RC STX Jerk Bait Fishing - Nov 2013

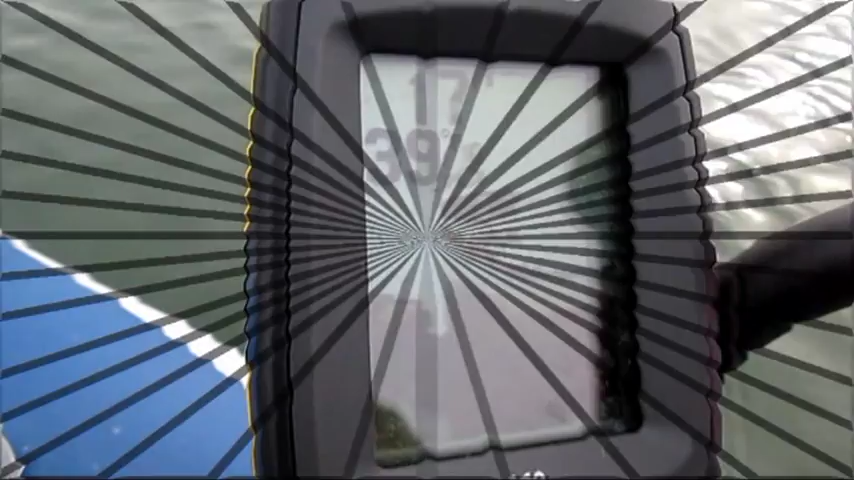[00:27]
Okay so the air temperature is 21 degrees. The water temperature is 39.
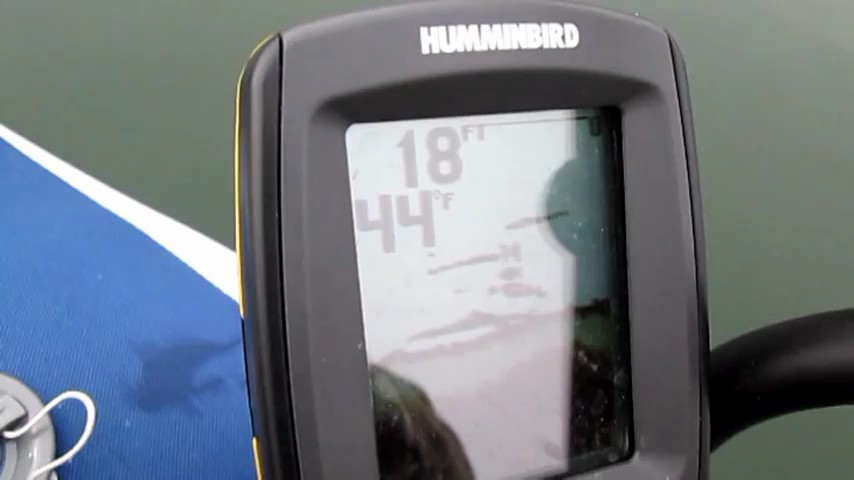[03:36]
On screen: depth 18 ft, water 44°F
And this float tube fanatic system is working like a charm.